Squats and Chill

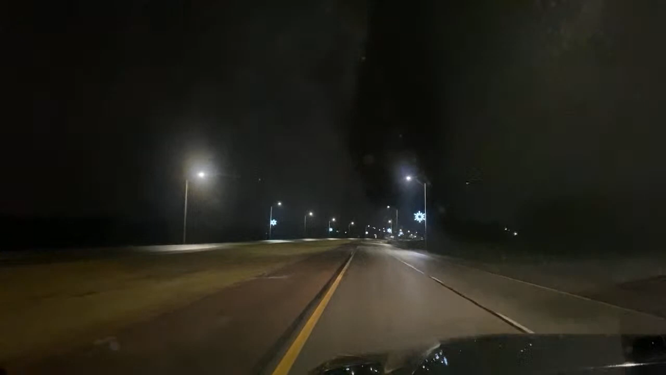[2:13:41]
I mean, snowflakes on each side of the road. And I drive past down this little mini highway thing. Yeah, it's just a little festive thing that they got going. I actually don't know if that's my camera that's blurry or if it's my windshield. Most likely my windshield, because